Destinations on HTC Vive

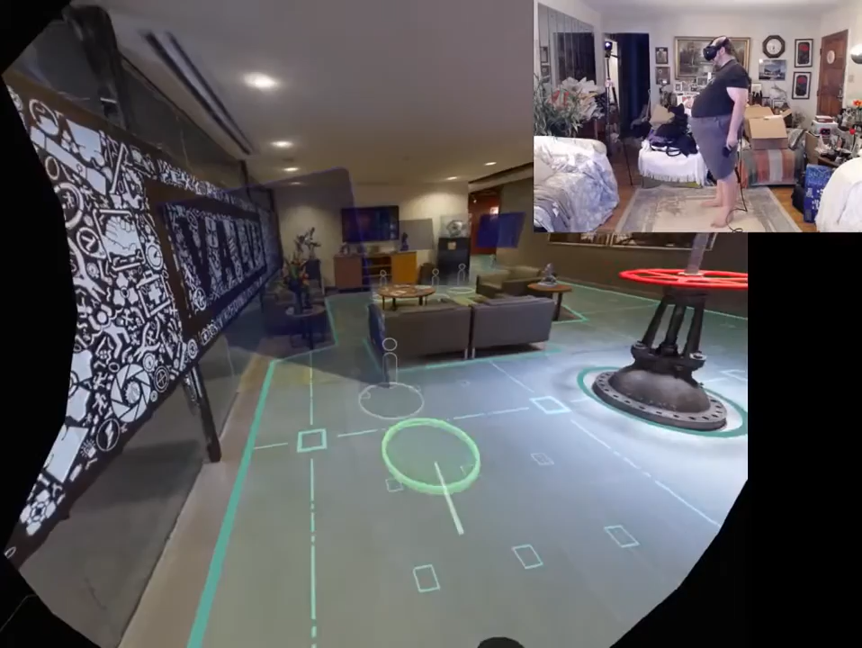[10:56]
This tells you a little bit about it. It was cut with a water jet, which is awesome.
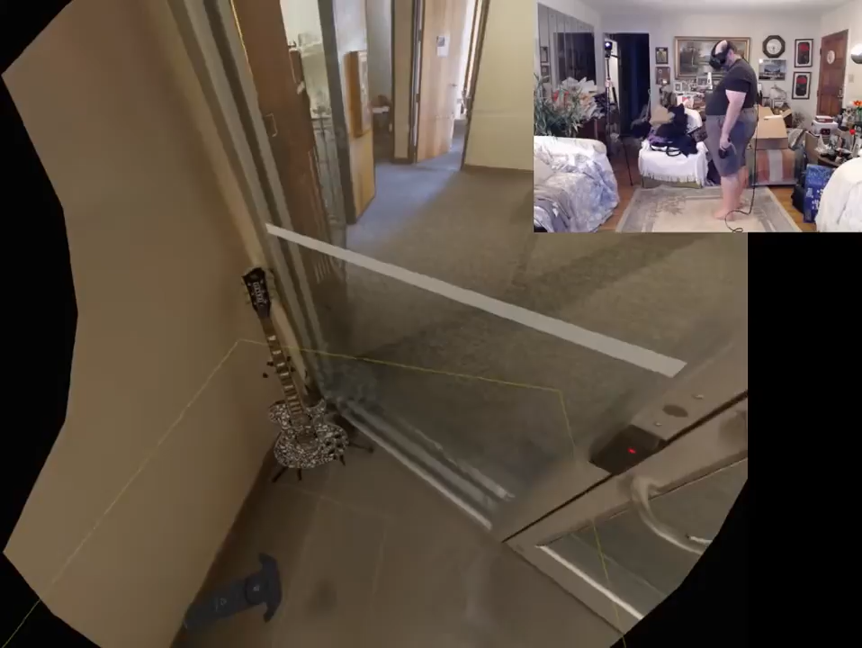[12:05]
Valve Custom. And then just some of their characters.
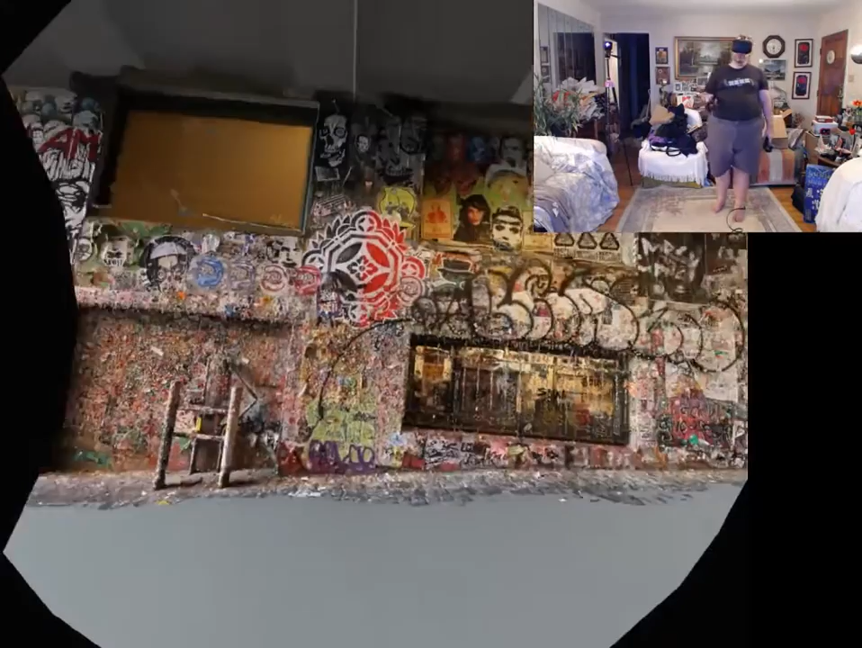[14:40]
If you've been to Seattle, this wall is there. This is a preserved copy just from Photogrammetry from March of 2015.
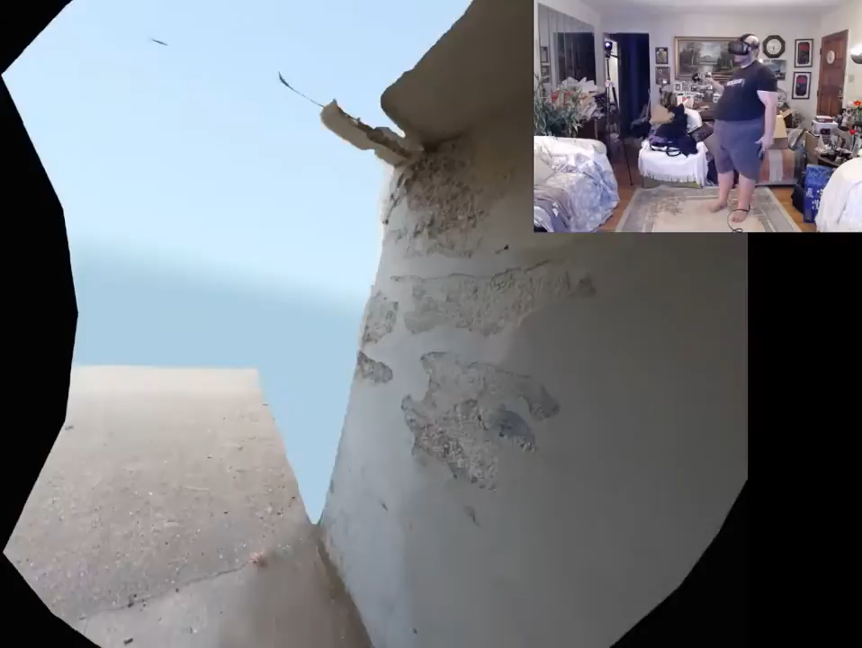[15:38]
Not real sure what that is. But it's there. And that's pretty cool.